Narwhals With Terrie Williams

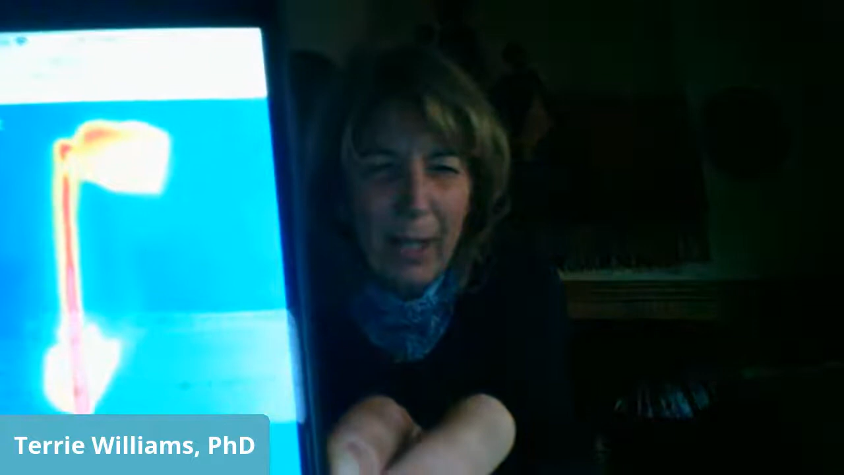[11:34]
so see in the middle of that picture there
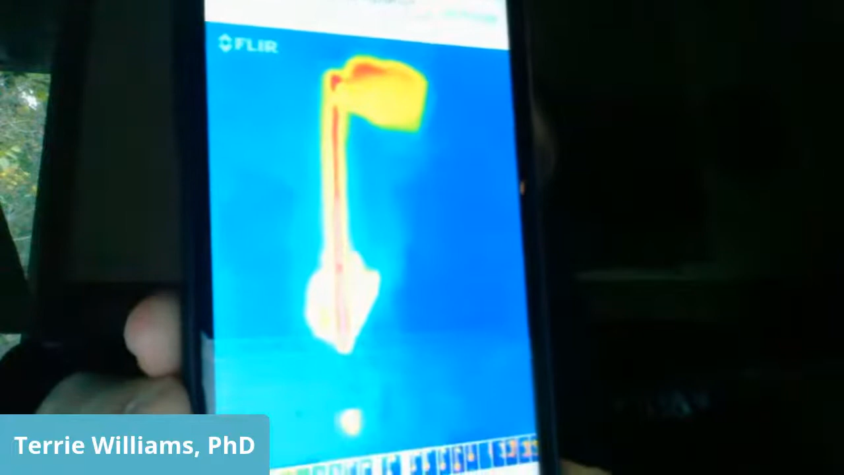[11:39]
is an orange and red stripe so this is a
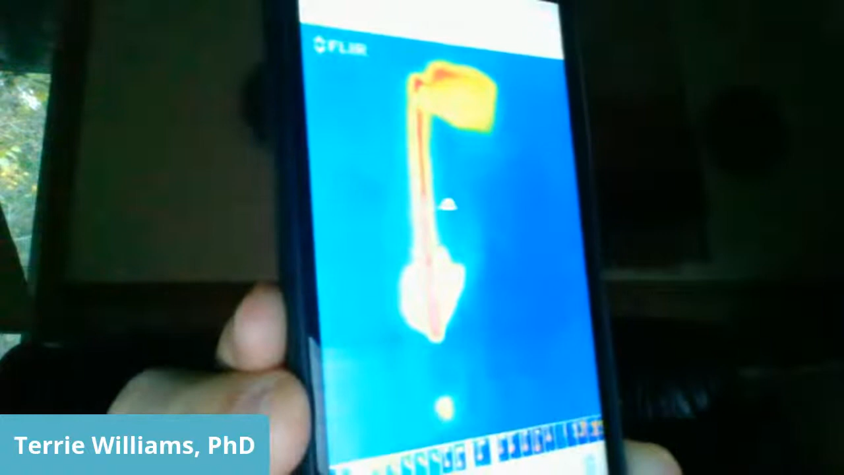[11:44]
flare instrument and it's a thermal image of the back of a narwhal
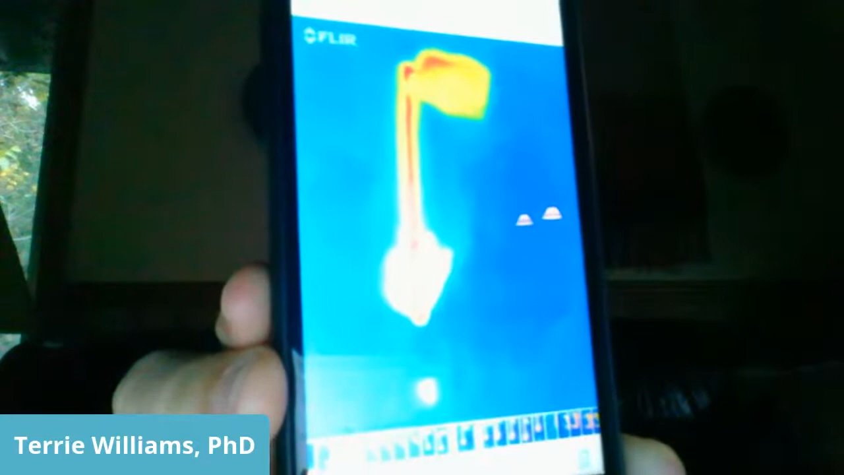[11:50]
and what we discovered with just using my iphone was that this ridge on the back here